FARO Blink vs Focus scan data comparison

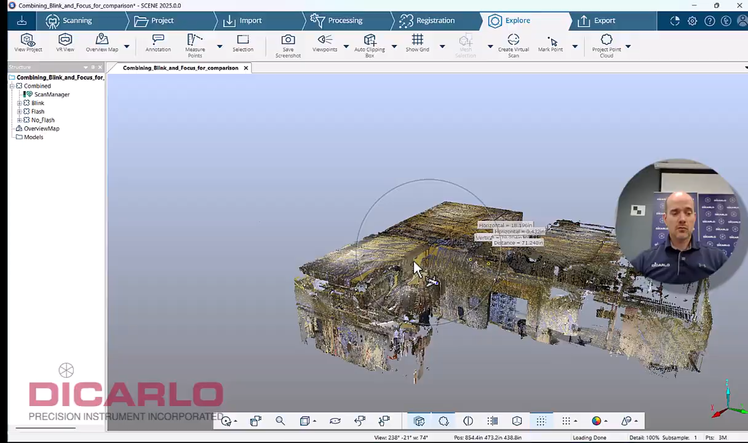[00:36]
So obviously, there's going to be plenty of other comparisons, but I thought I'd share.
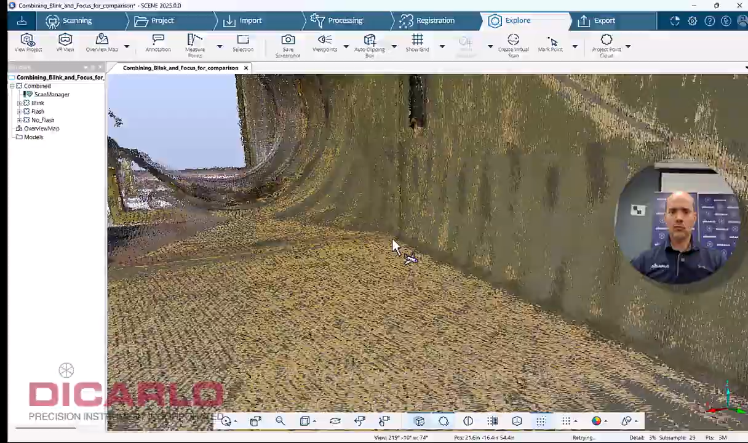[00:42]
This is a very small mechanical room that was scanned three times over a succession of about an hour,
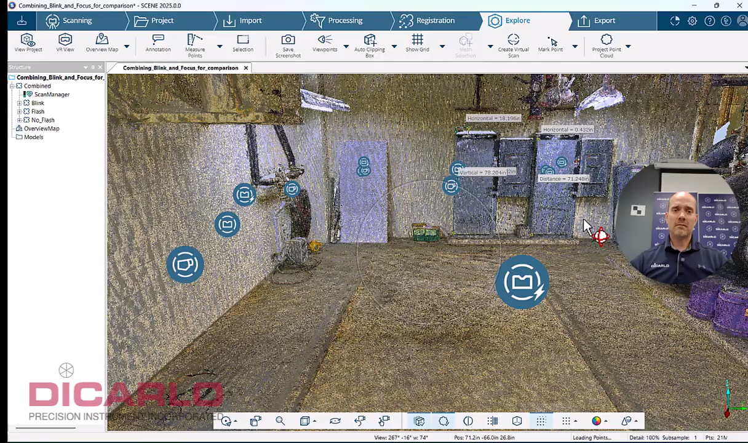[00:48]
hour and a half just because we did a couple of sessions here.
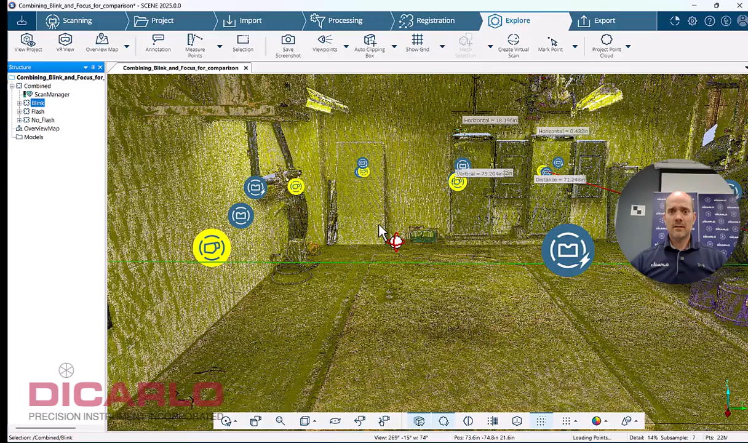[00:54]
I did eight scans with the blink scanner here. I believe it's eight. Actually, I take it back. I guess it's seven of them.
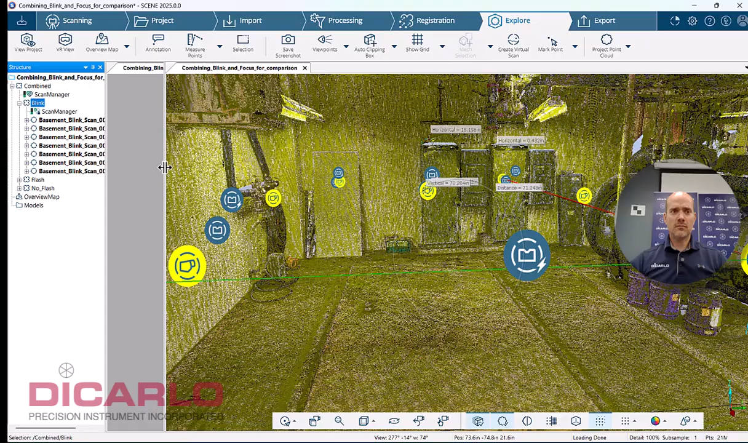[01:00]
There we go. Seven scans here with a blink, six scans with ferro flash on a premium scanner, and then five scans with just the internal camera without
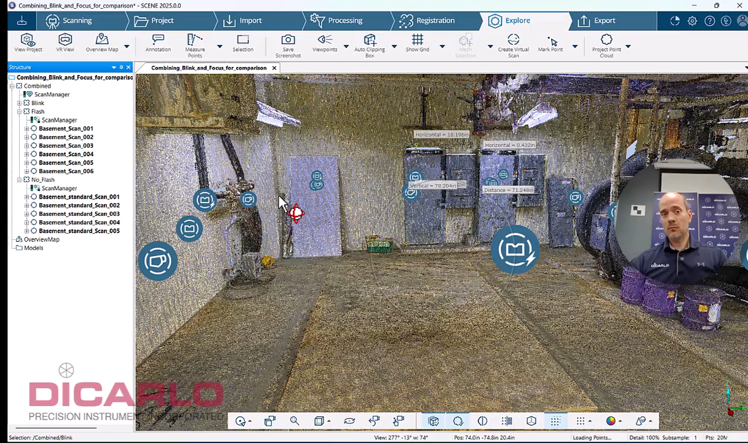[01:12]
the external camera on the federal focus premium scanner again.
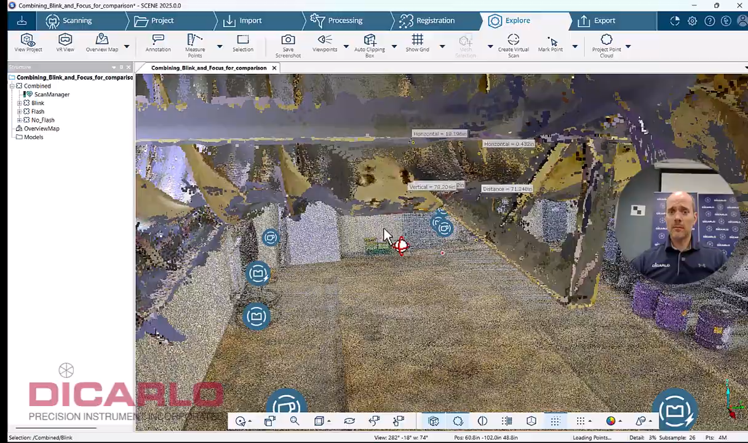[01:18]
So from a perspective of registration, they all registered to one another, the registration between them.
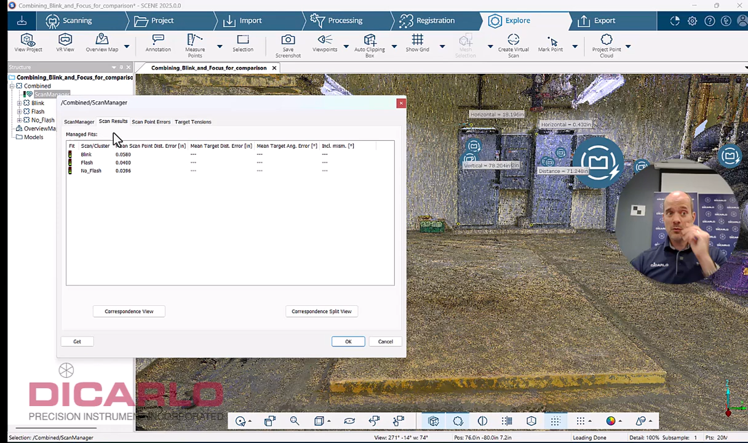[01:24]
You can kind of see the the worst tensions are in combination with a blink scan. So the blink scans are definitely looser. They're a little bit noisier data sets. Hence, you can actually see six hundredths of an inch inaccuracy or tolerance over here, six hundreds between a standard scan and blink again, scan to scan. These are again, that's a blink data set, five hundredths of an inch.
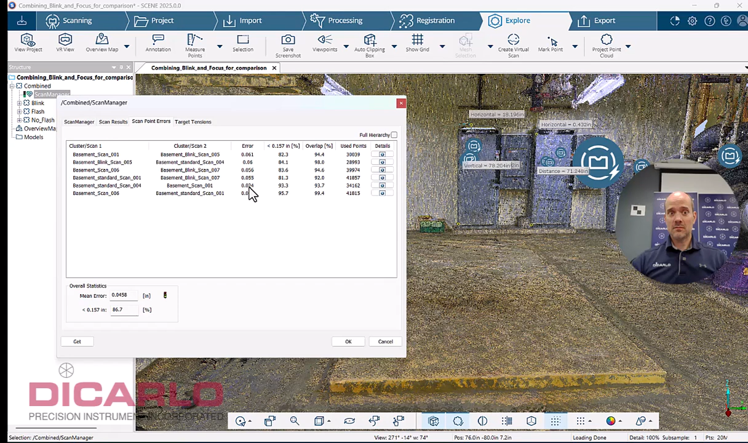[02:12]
When we start comparing data that is non-blink related and just the individual, you know, premium focus scanners between them, you can see that the just the tolerance actually drops by maybe a factor of three over here. You can see that that's almost factor of three. It's not quite, but around there. So it is about three times more noisy data.
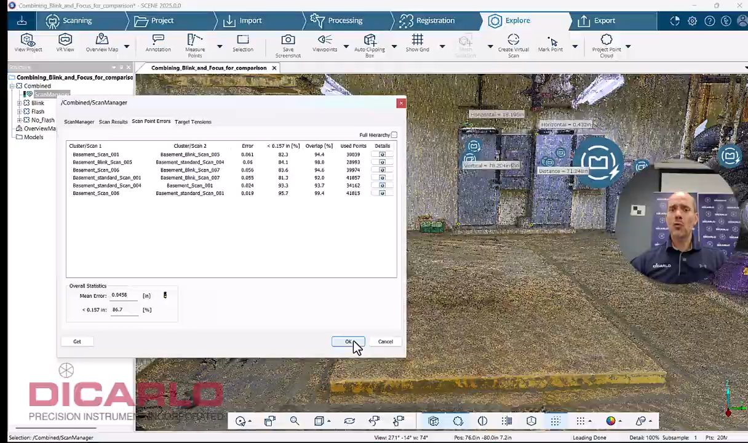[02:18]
Now to quantify and just visibly see that what you can do is maybe
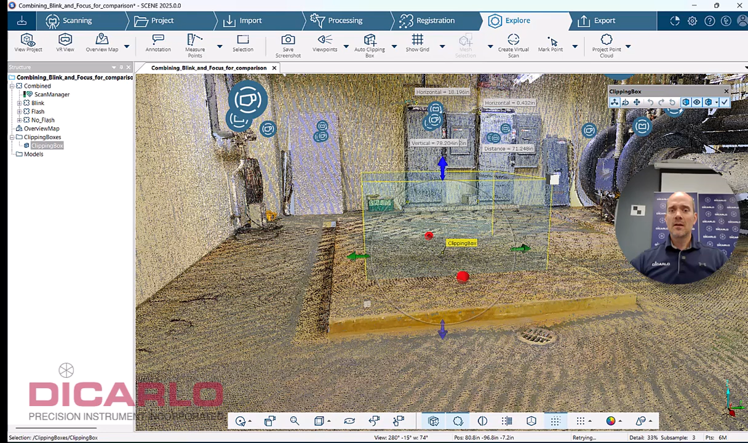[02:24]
cut a cross section across this pad over here and just have a look at it.
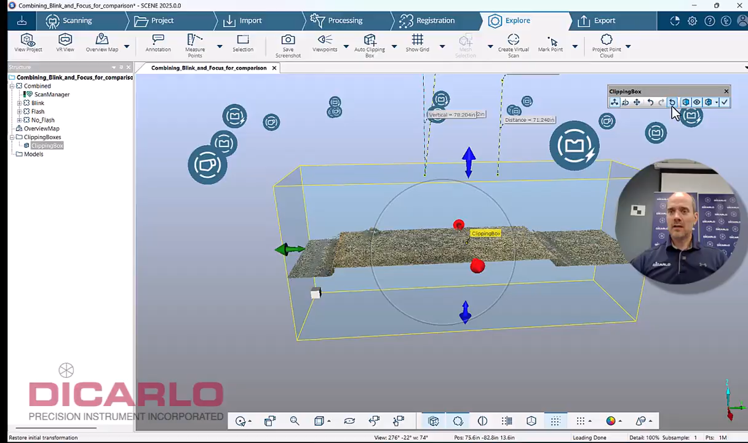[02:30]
Let me go here and we'll visualize it.
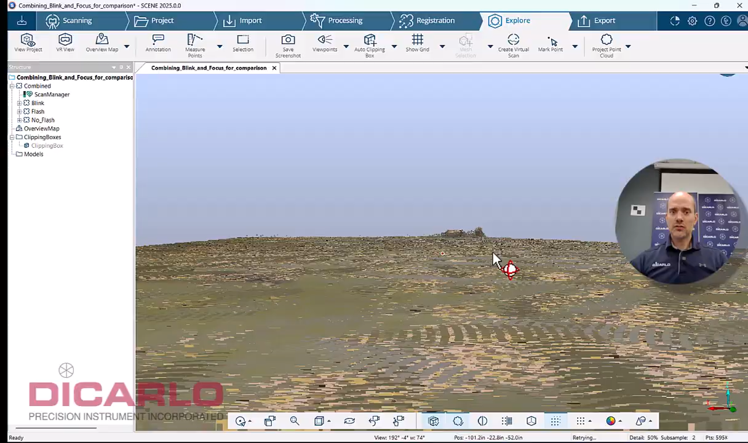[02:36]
So first thing that you'll notice are these weird bands of points and these bands
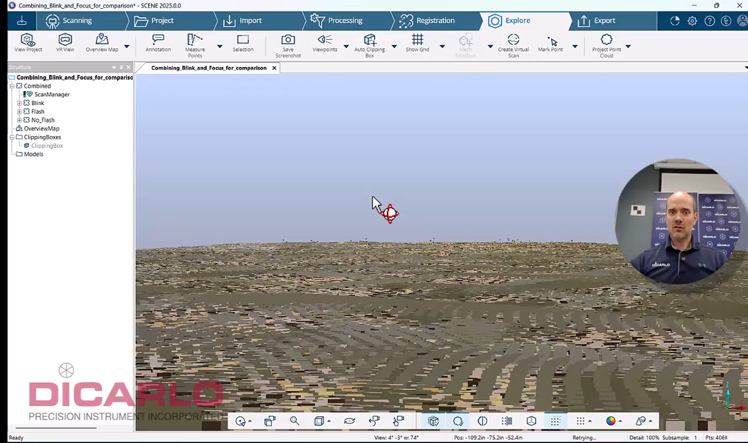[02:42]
are indicative of the way that the actual blink scanner scans,
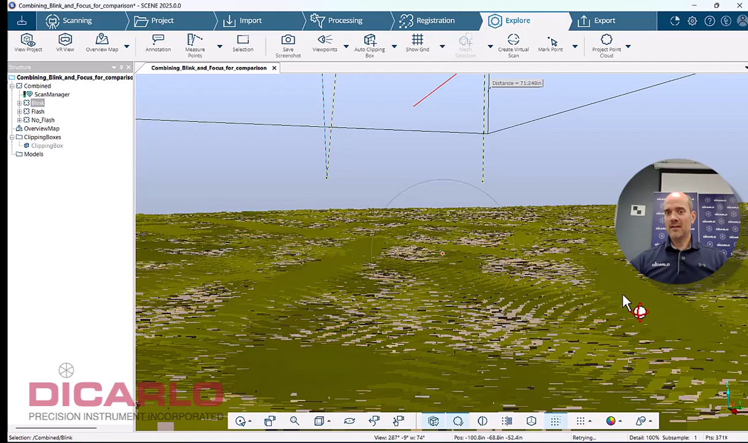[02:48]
you can see that it is it's not an overall scan that gives you the best perspective here. And there's actual like a little bit of a pattern there. You can see that it's kind of bold, but these by no means are bad.
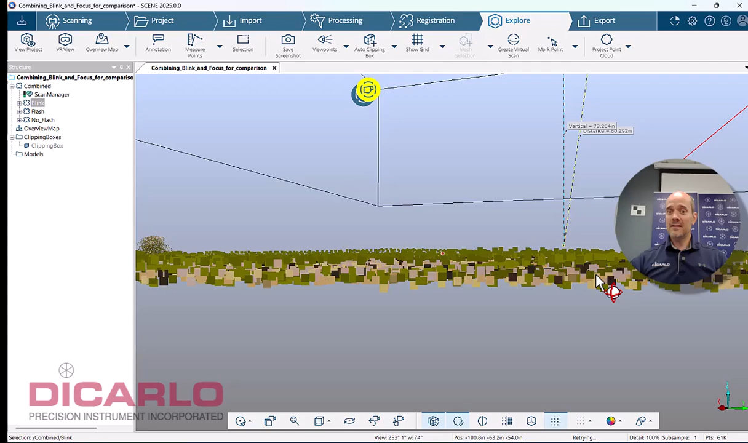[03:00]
Don't get me wrong. This is not. It's just that when you're comparing data that is
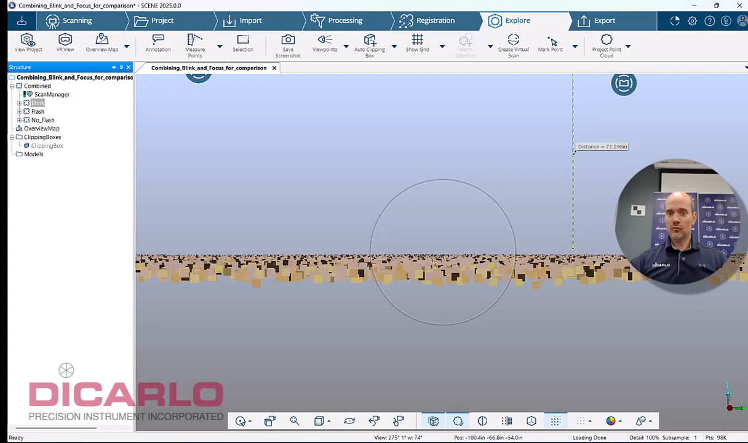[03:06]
fairly flat from a scanner perspective and then overlaid over top of a blink data set.
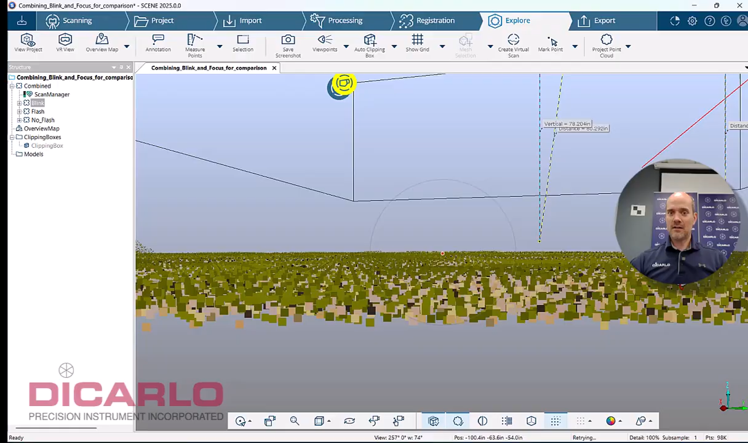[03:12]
Now you're realizing, oh yeah, it's actually a little bit smoother with a focus scanner. So this is one way to kind of view it. It's not quantifiable enough to be something that you need to kind of worry about.
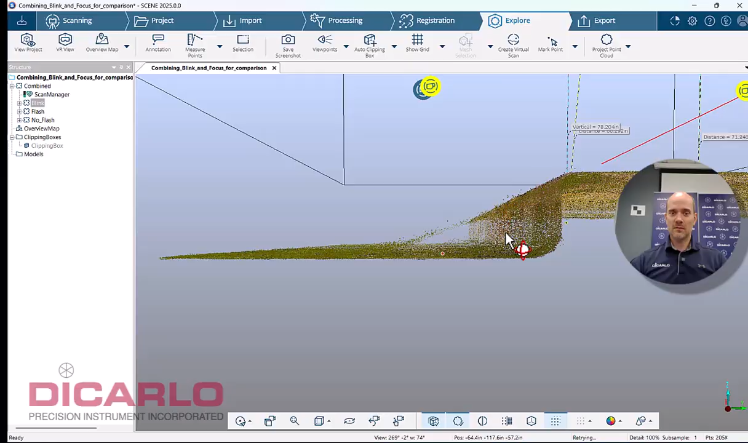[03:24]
Here you see the little bit of an overspray.
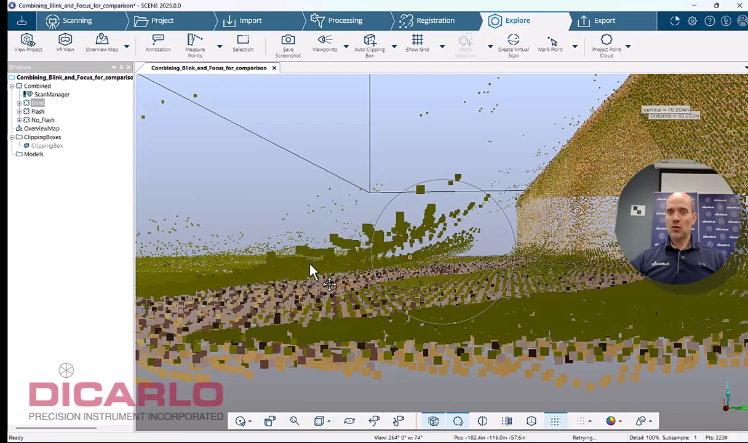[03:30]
This overspray is not as significant as visible with a focus scanners.
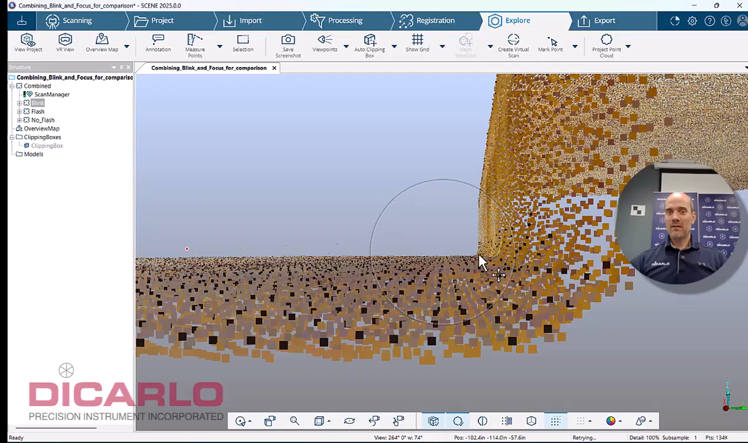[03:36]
So notice very, very, very, very tight again, flash or no flash.
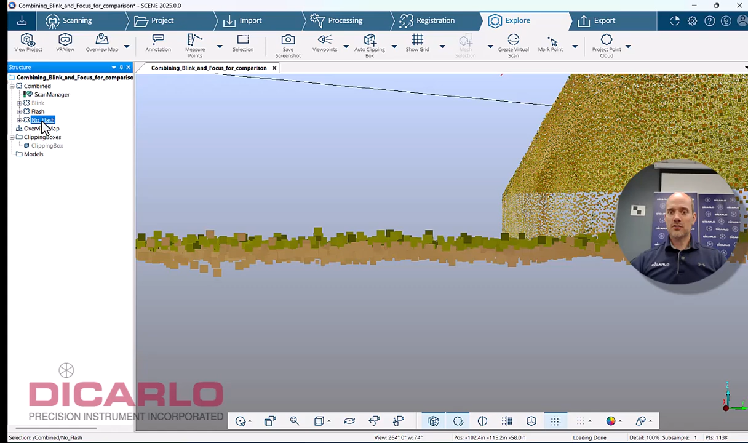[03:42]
Both data sets are well within, I mean, two hundreds of an inch apparently. But with blink, you can see that the noisiness is actually there.
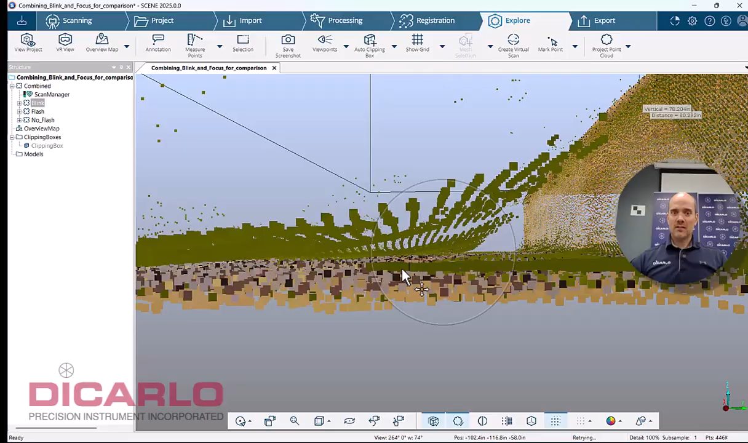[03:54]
There's a little bit of an overspray here. And that's again, just the nature of the actual scan data.
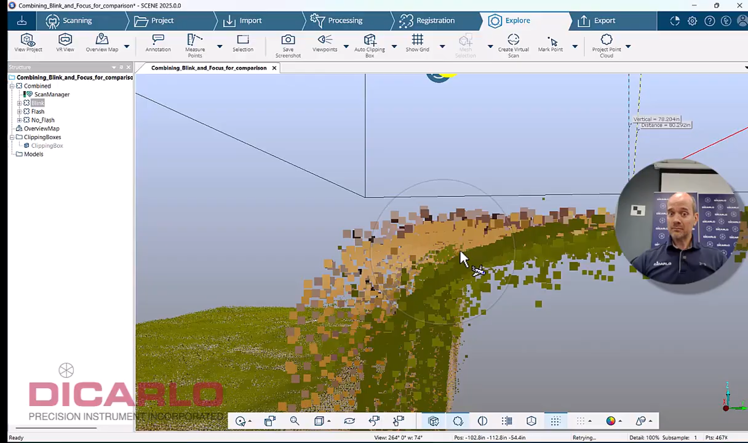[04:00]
I can see that it's not super. So we're nitpicking over here, right?